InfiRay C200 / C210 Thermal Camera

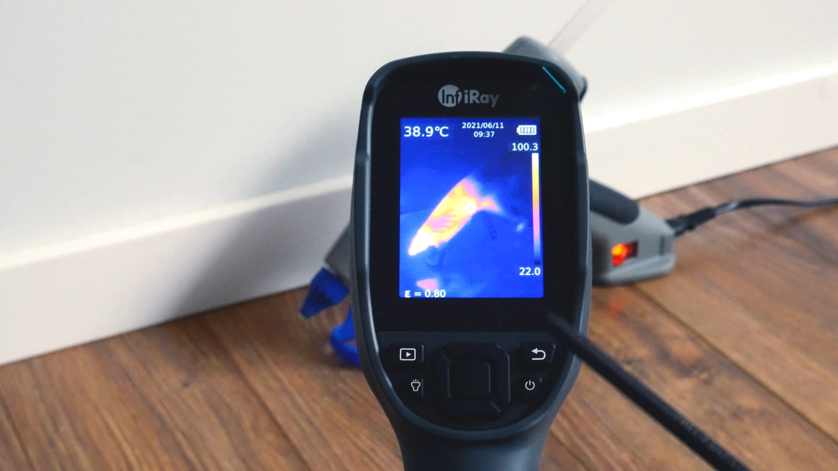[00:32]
On screen: spot 38.9°C
Arrow button forcefully colibrates camera. There is LED light switch.
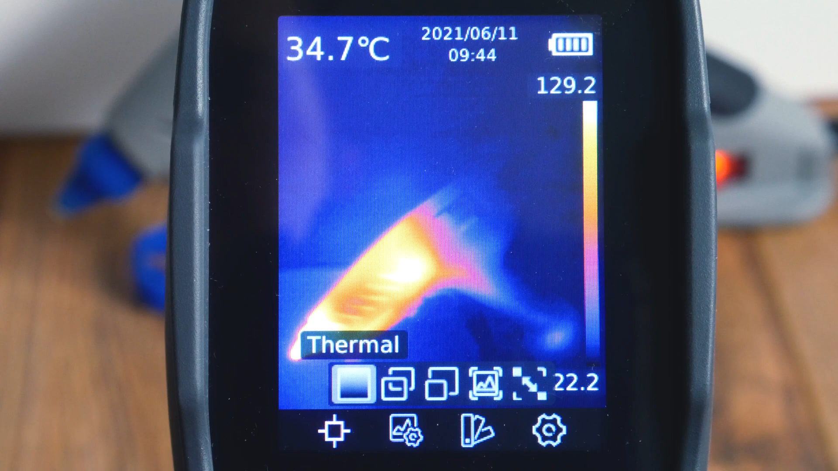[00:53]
On screen: spot 34.7°C
Playback button gives ability to scroll through pictures. In our menu we can enable hotspot, hotspot functions. There is 4 image modes and function to align thermal image to visual camera.
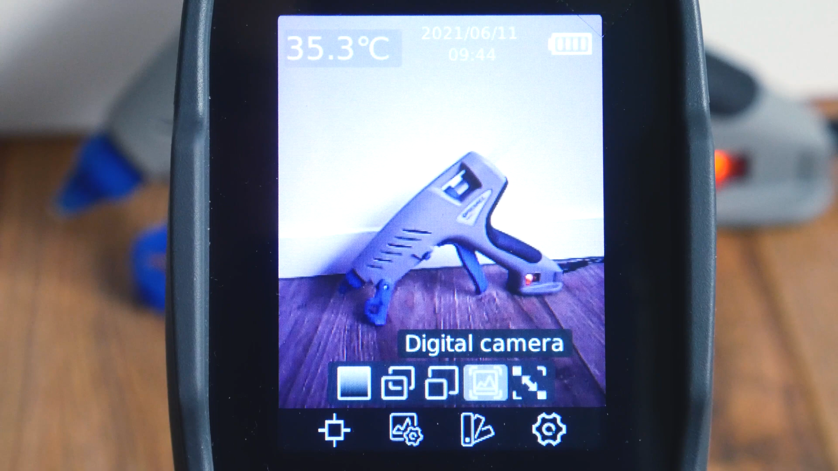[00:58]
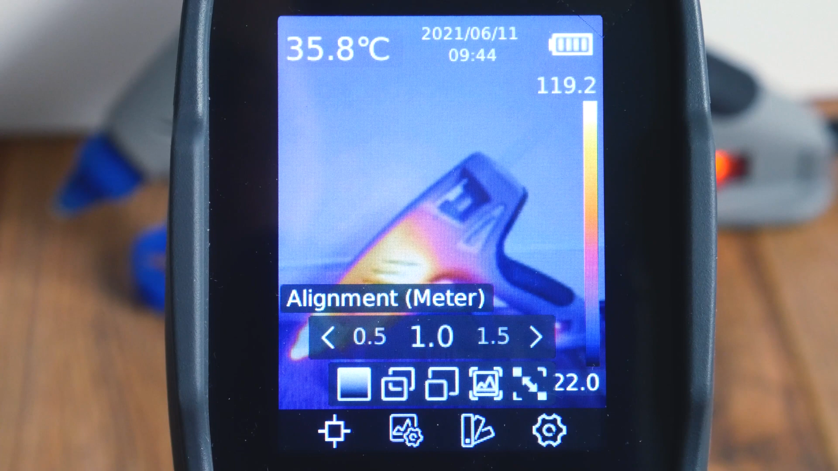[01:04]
On screen: spot 35.8°C
You can select from 7 color palettes.
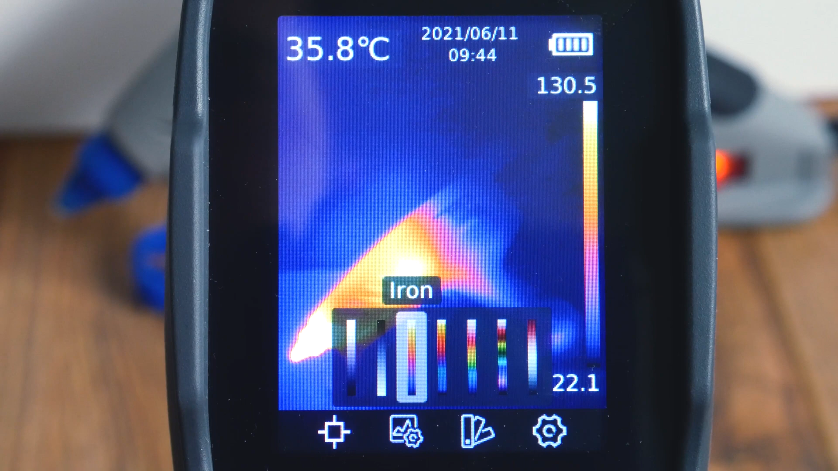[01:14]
On screen: spot 35.8°C
I mostly use iron color panel.
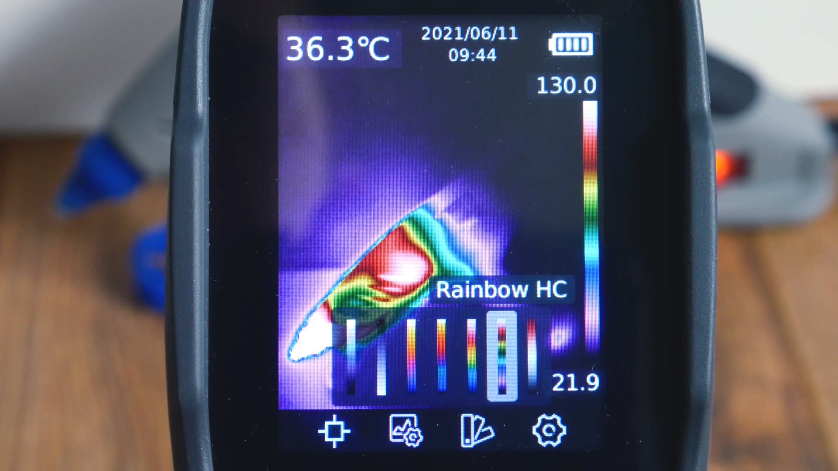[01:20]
On screen: spot 36.3°C
I noticed that white hot color panel has
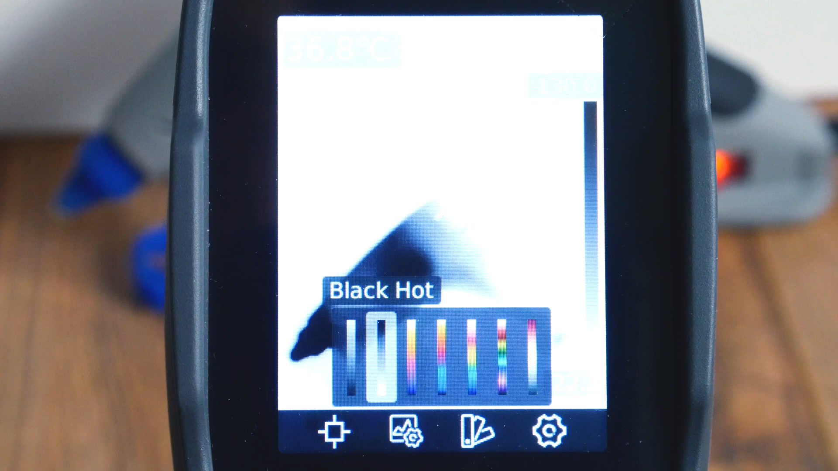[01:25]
best refresh rate comparing to other panels.
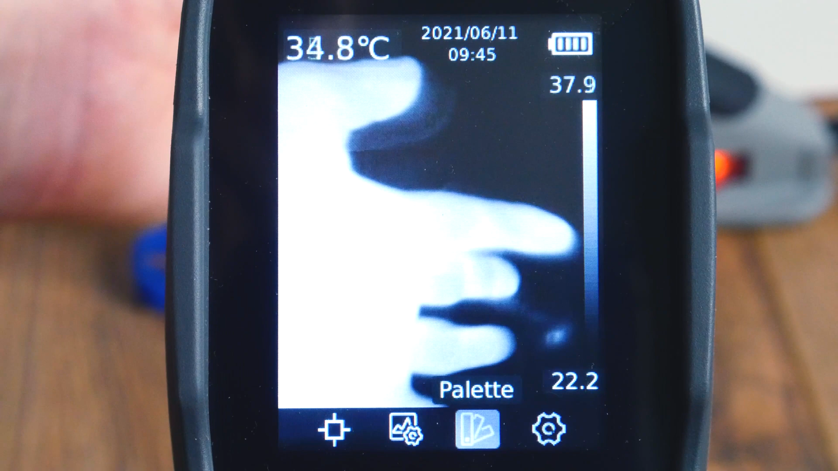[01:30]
On screen: spot 34.8°C
Most important setting is emissivity. There is a list of materials with
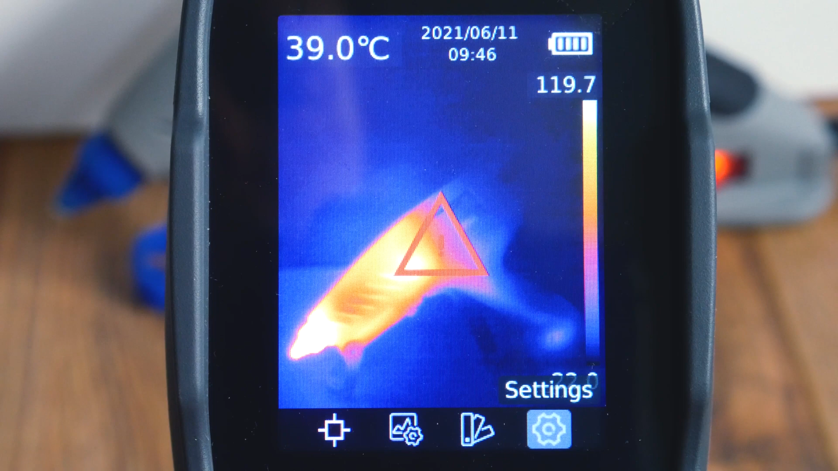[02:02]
On screen: spot 39.0°C
For temperatures till 150 degrees celsius use high gain.
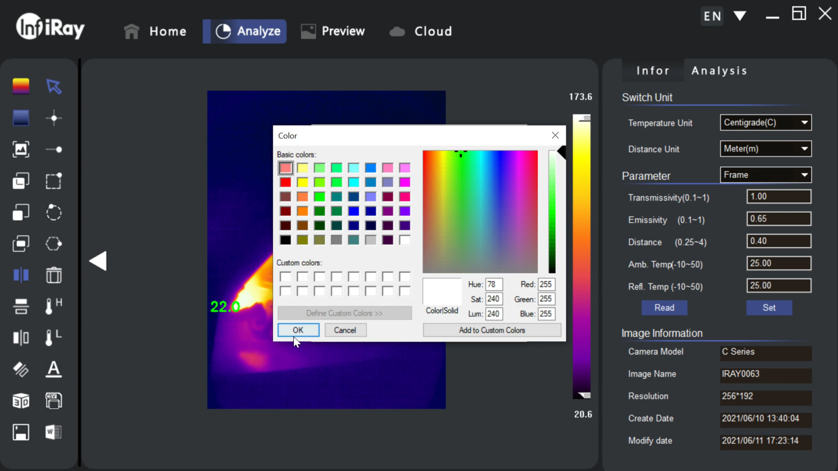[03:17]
Use point thermometry to measure points of interest.
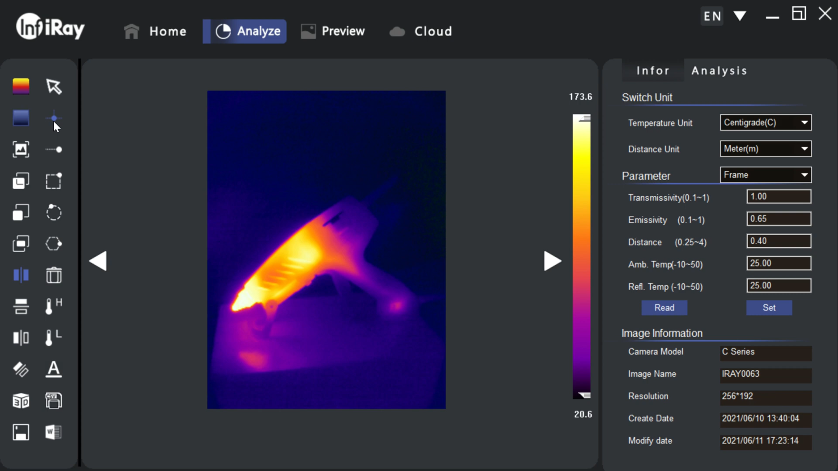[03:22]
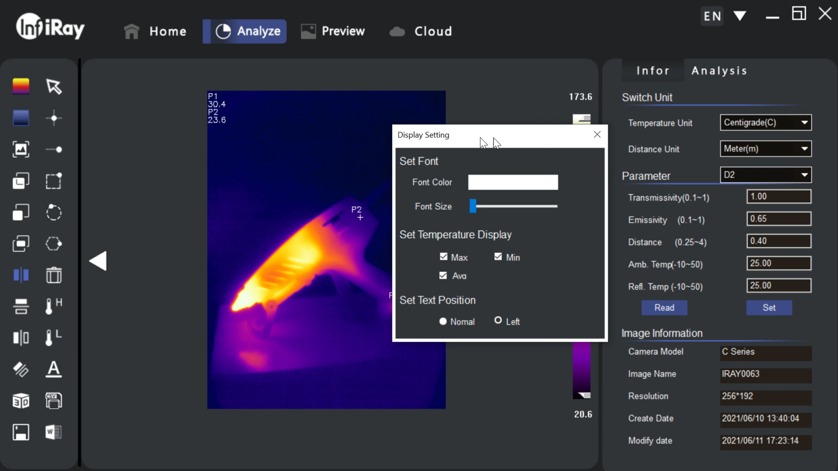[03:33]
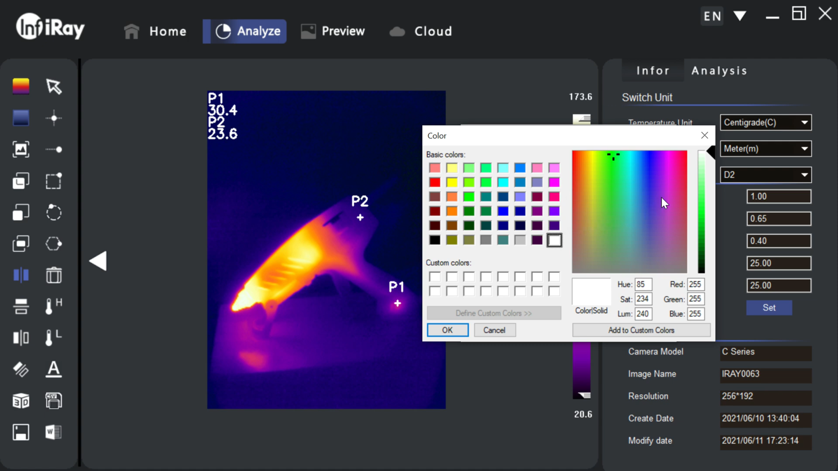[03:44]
Use point thermometry to measure points of interest.
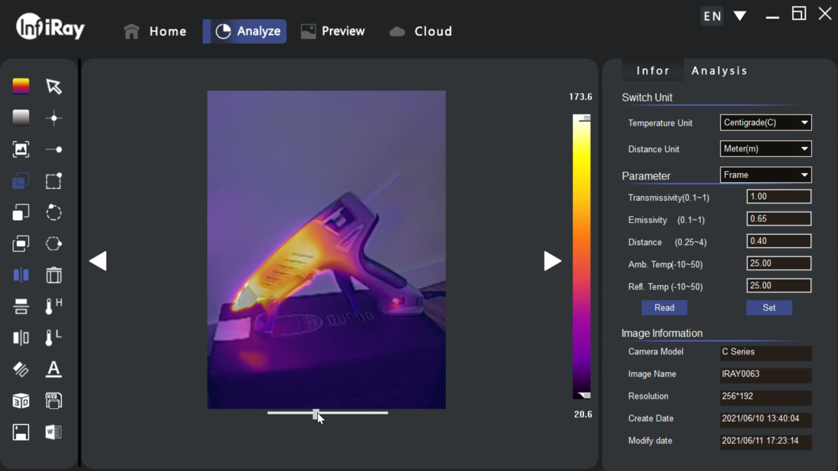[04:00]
If you set image alignment correctly, you can use iMix mode. It is very similar with FLIRS MSX.
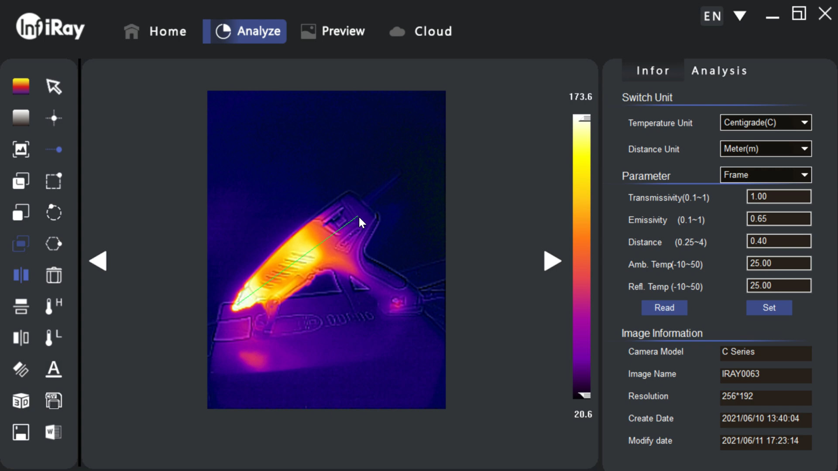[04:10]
It would be cool to have iMix inside camera with firmware update. There are line, rectangular, circular, polygon, thermography tools. Just be sure to check and correct emicidity first before using any of these tools.
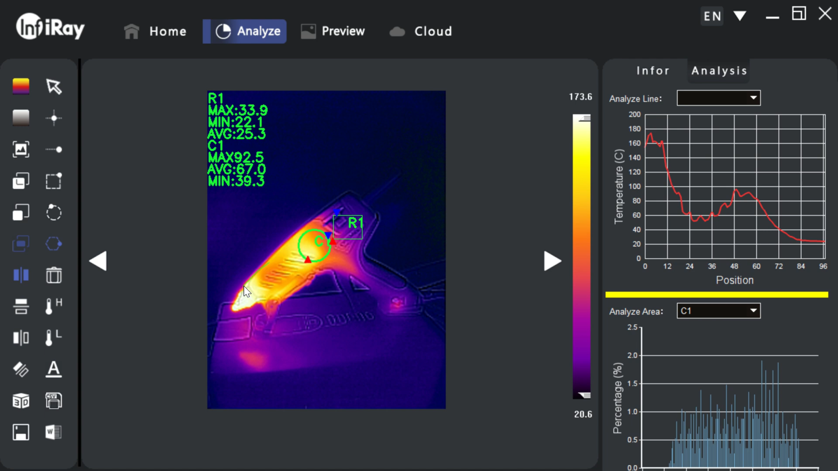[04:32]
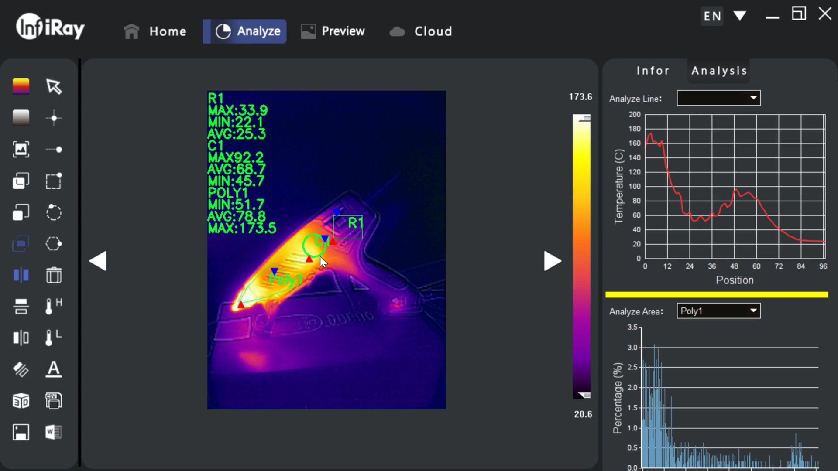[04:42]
You can flip,
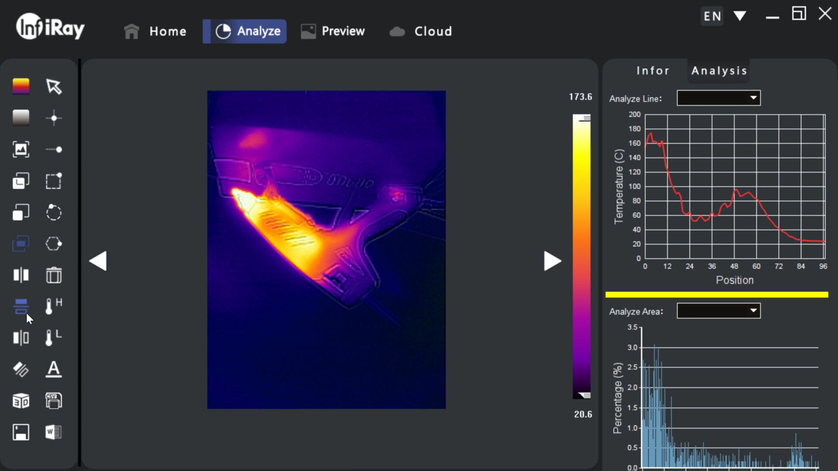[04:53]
rotate and highlight high-low temperatures on your camera images.